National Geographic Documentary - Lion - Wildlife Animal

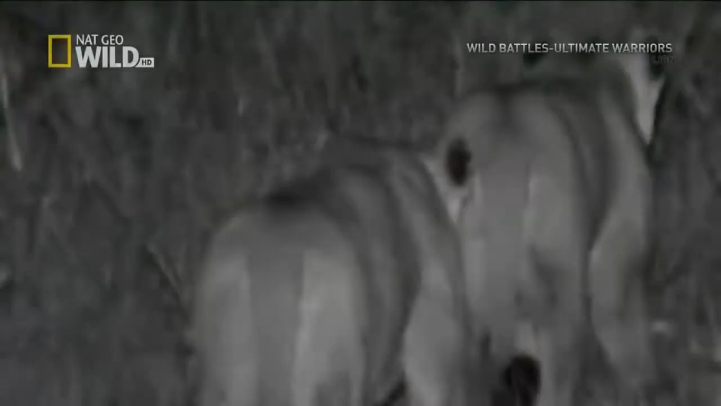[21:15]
When the sun is down, it's cooler on the savannah.
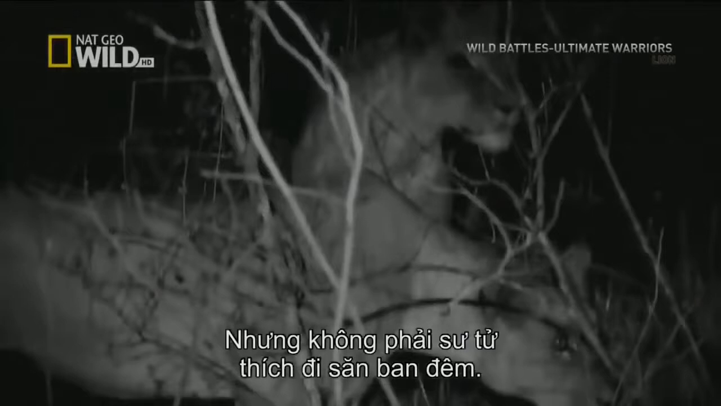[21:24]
But it's not comfort driving lions to hunt at night. It's strategy.
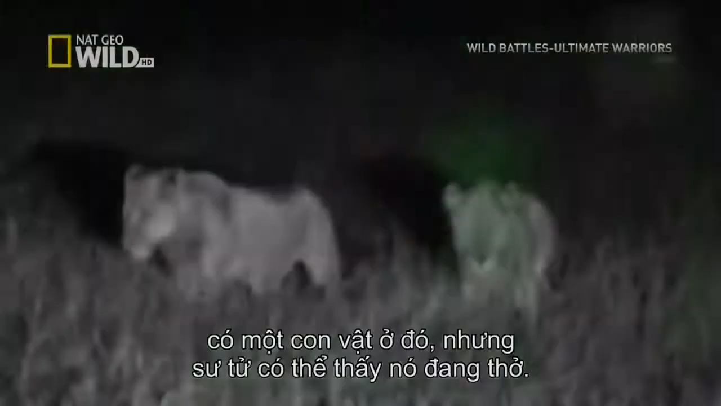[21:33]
But a lion could probably even see the animal breathing.
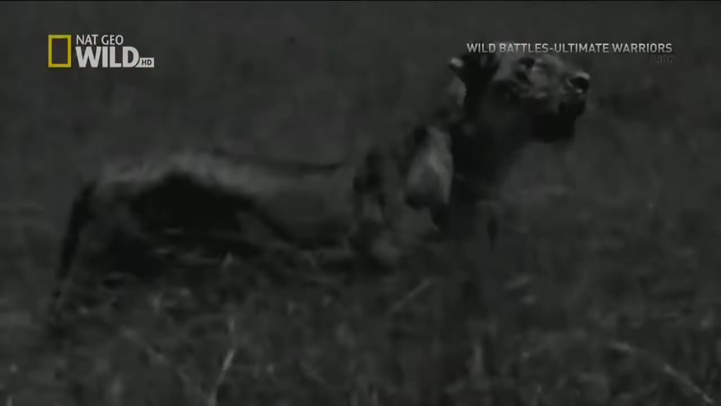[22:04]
led by their striker, spring into action.